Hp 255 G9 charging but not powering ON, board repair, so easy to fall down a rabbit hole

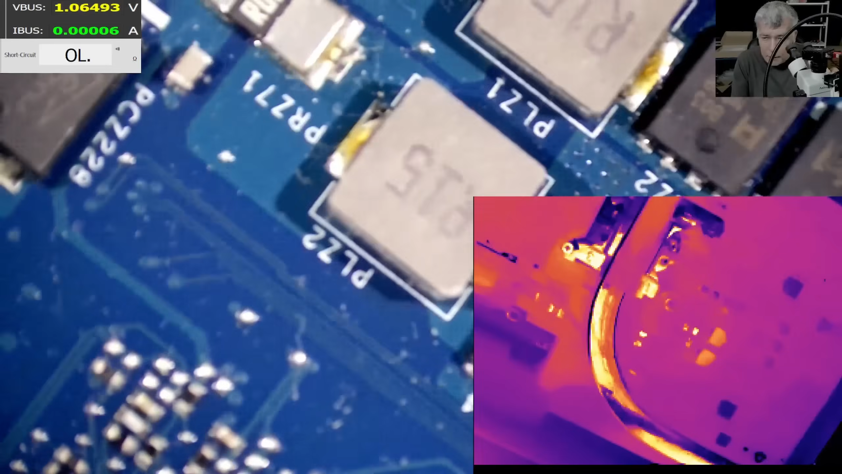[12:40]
so we have the thermal camera so coming with current here and what is getting hot what is that
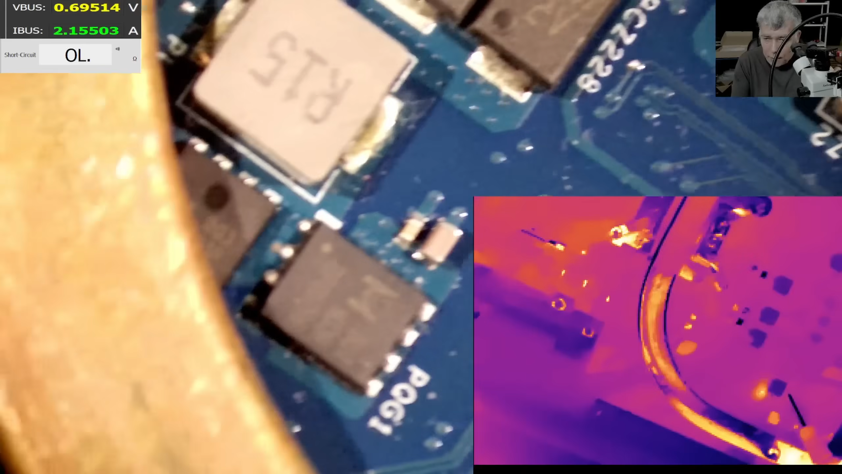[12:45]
wait a second
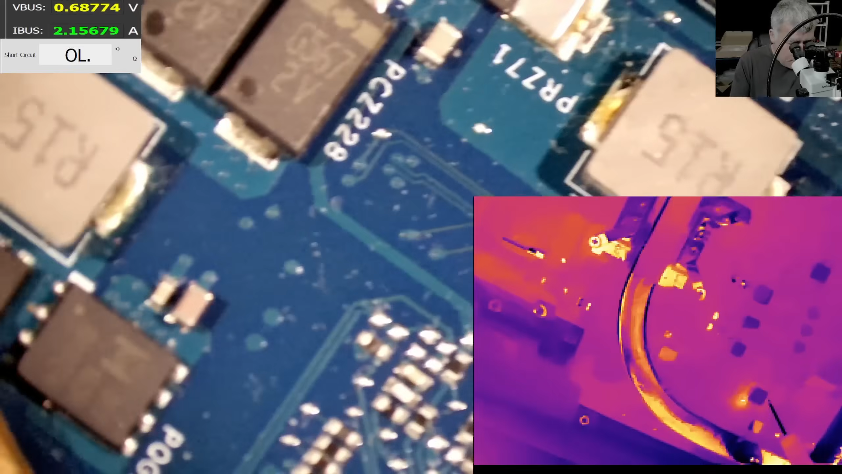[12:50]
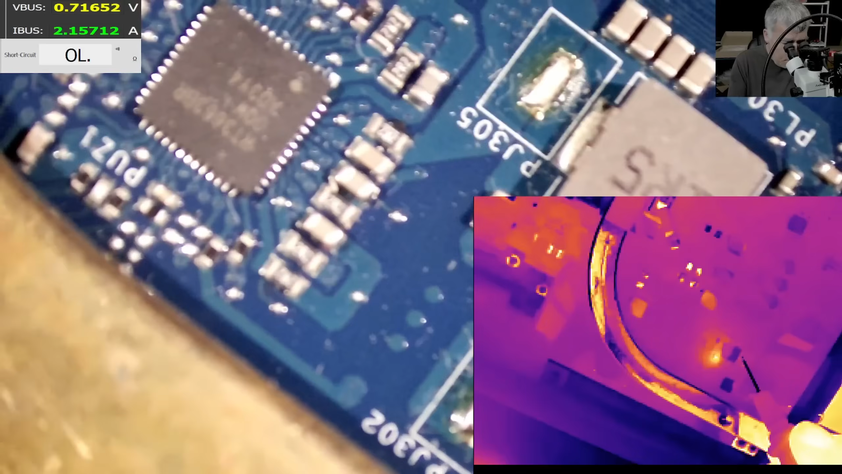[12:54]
what is that oh just say it just say it
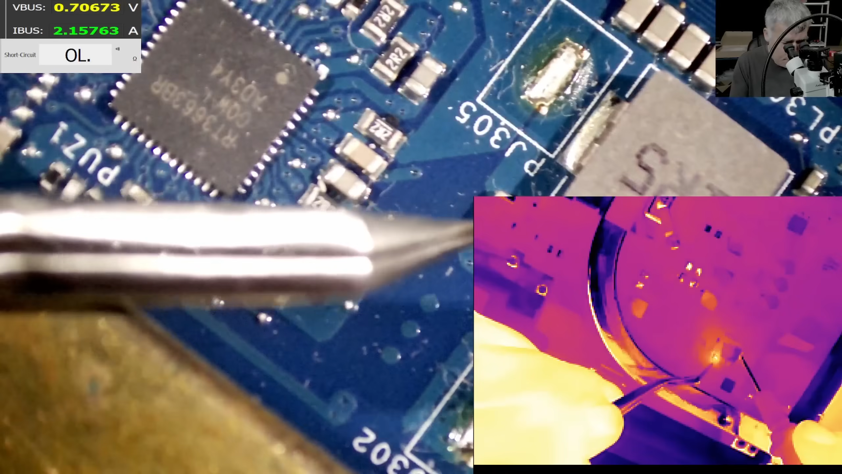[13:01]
this one this one it's a capacitor yeah yeah a doji capacitor uh a doji capacitor yeah this capacitor is gone uh yeah proper short yeah okay let's remove the capacitor